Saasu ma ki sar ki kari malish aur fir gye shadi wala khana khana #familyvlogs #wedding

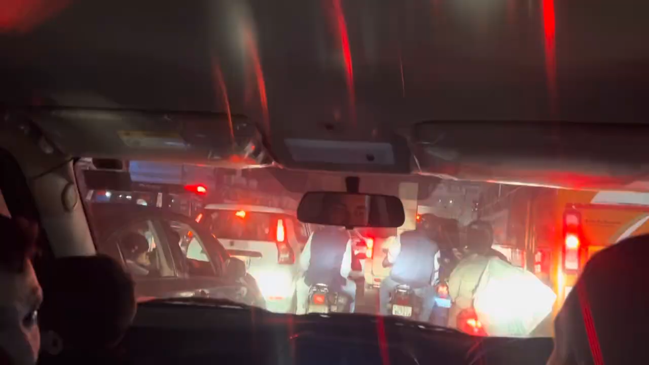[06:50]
तो दिल्ली में सायो की वजह से लगा हुआ तगड़ा जाम। हम गाड़ी में वेट कर रहे हैं और बस पहुंच जाएंगे 15 से 20 मिनट के अंदर।